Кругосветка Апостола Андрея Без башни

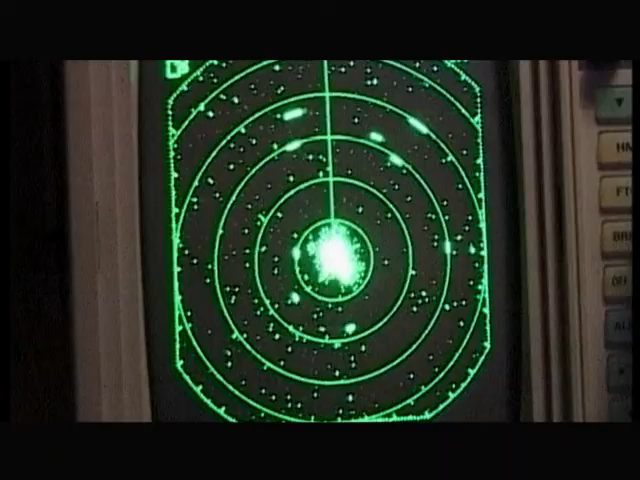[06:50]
Айсберги видно в него? Да. Тут это очень хорошо видно.